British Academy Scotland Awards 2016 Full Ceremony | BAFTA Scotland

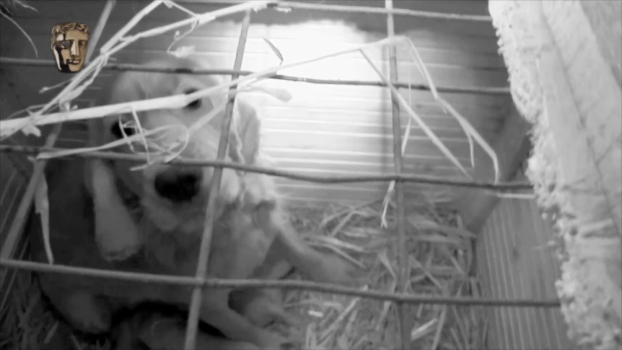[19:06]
These boxes are filled with dogs.
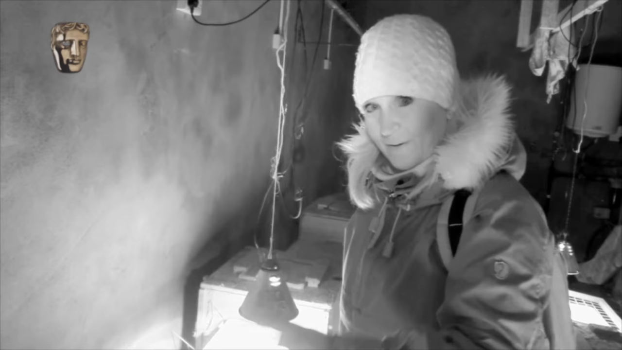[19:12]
Some of them are about to give birth, some of them have just given birth. There's one here.